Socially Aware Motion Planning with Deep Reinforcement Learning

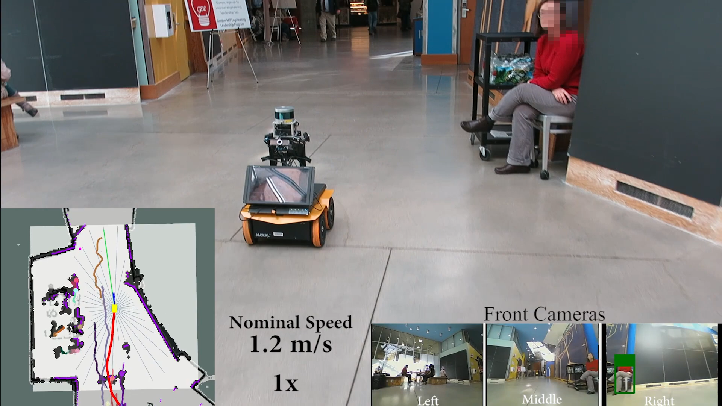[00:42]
including various RGBD cameras and a LIDAR for localization and obstacle detection. Pedestrians are detected by tracking a LIDAR's point cloud clusters and combining with people detection using computer vision techniques.
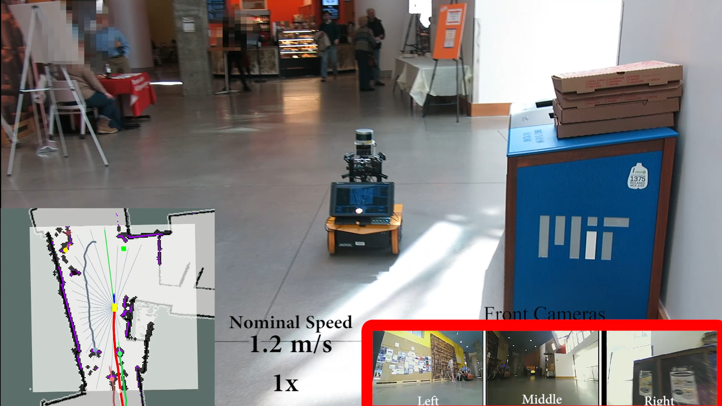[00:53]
Each detected pedestrian is shown as a cylinder with a velocity vector.
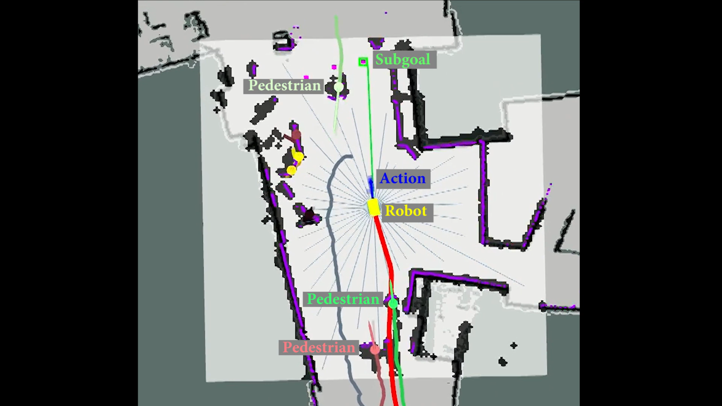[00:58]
A global path planner is used to find a sub-goal, which is shown as the green vector in the sensor data view.
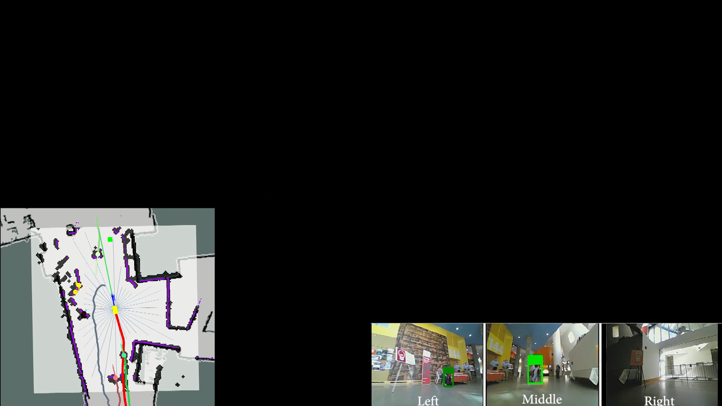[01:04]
Here, the robot waits while a lady gets her coffee.